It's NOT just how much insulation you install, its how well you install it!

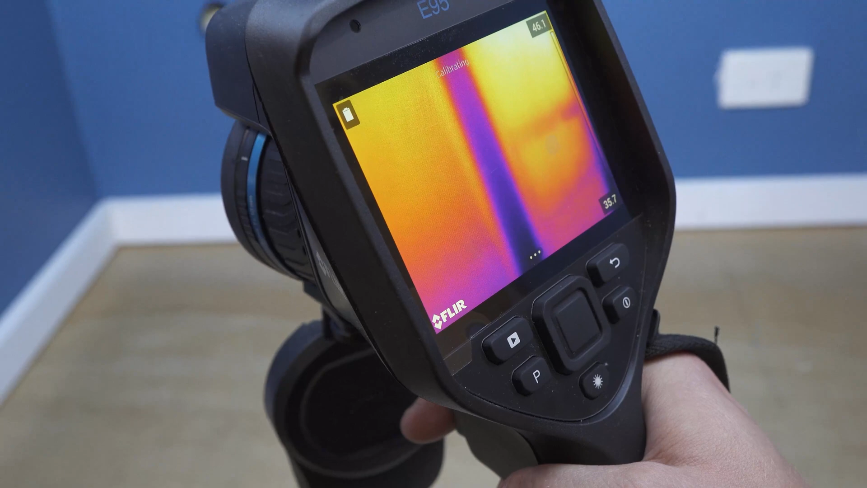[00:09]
A perfect video for trades to watch just before insulation, plumbing and electrical services are installed in a new build.
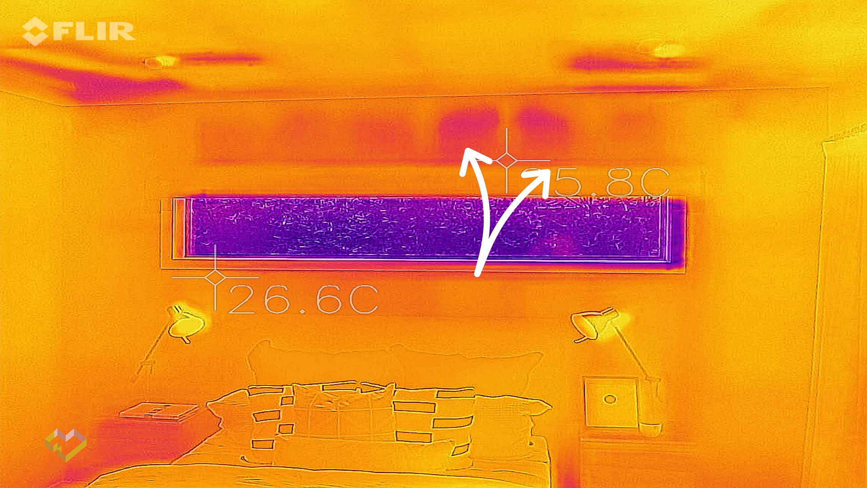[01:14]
this is the sort of scenario that will show up in our thermal imaging as a lower performing area of the insulation system.